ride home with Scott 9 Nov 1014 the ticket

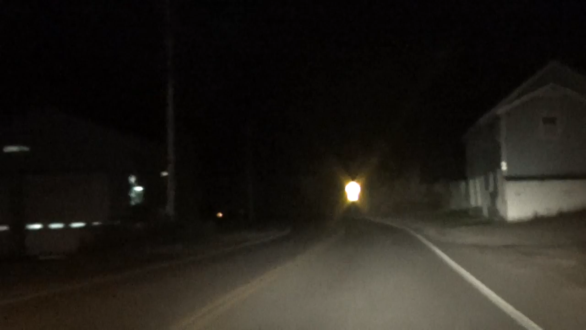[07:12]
It's a cat, see it, yeah, hunting something, black and white.